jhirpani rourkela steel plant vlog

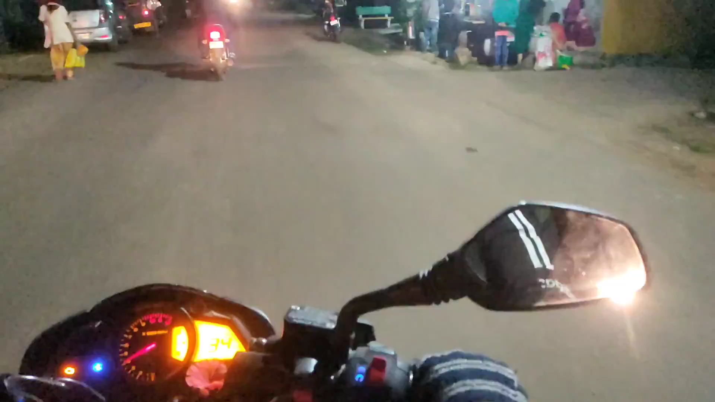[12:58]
पानी मार्केट था सोमवार और गुरुवार को लगता है ये मार्केट।
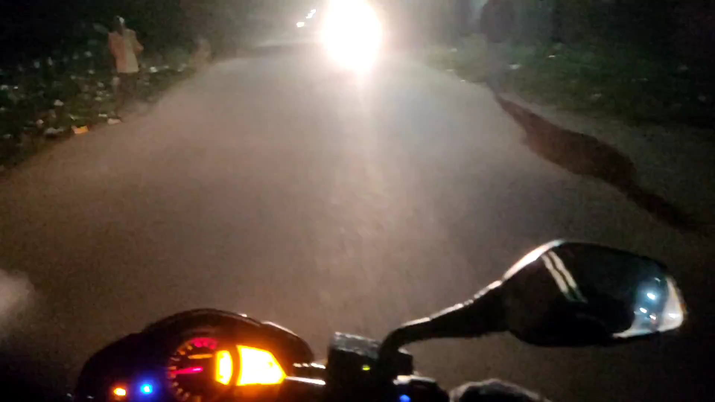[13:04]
अरे भाई कैसे गाड़ी चला रहे हैं रॉन्ग साइड में।